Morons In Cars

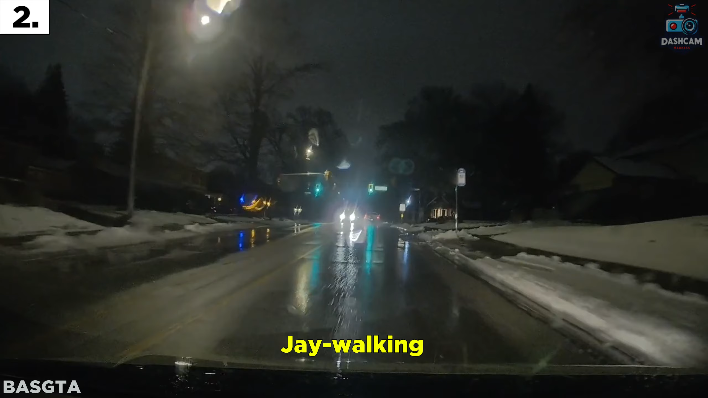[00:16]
Perfect time to jaywalk in the dark while wearing all black with slippery roads.
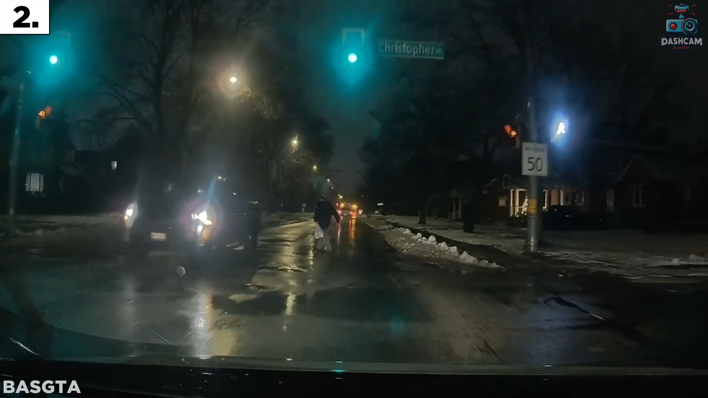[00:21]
What the f**k bud? Fuck your retard. If they hit, that car would have gone straight to hit the stopped traffic.
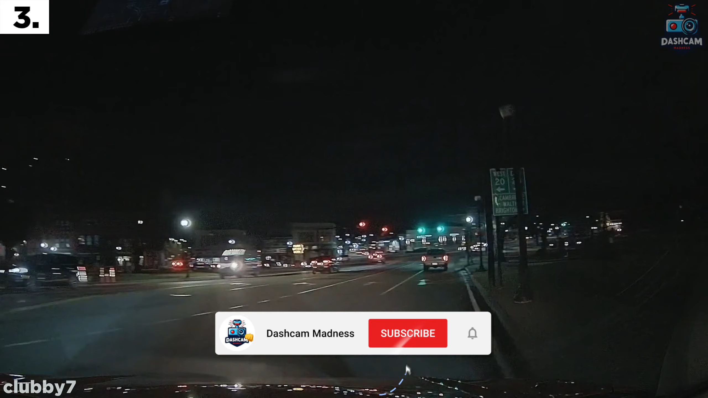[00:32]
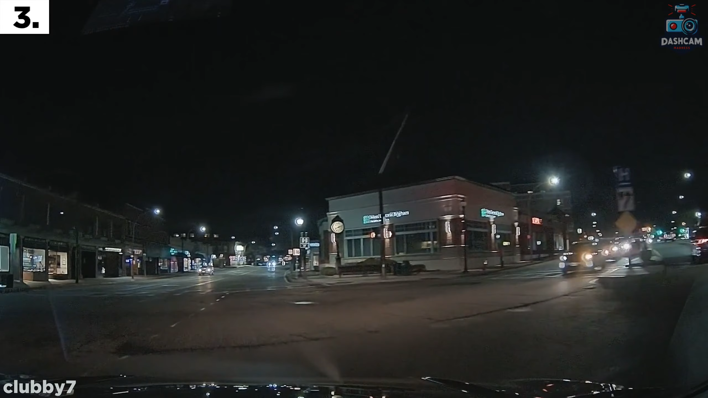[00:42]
That's not the right f**king direction, asshole.
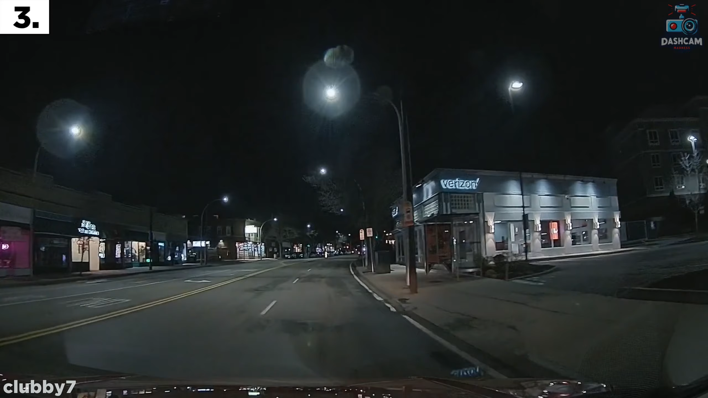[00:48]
Hey, there's enough space for two drivers, right?
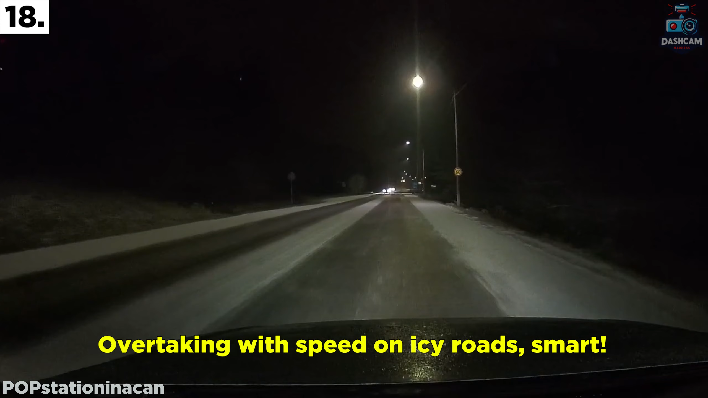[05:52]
Did he not see the lights off in the distance?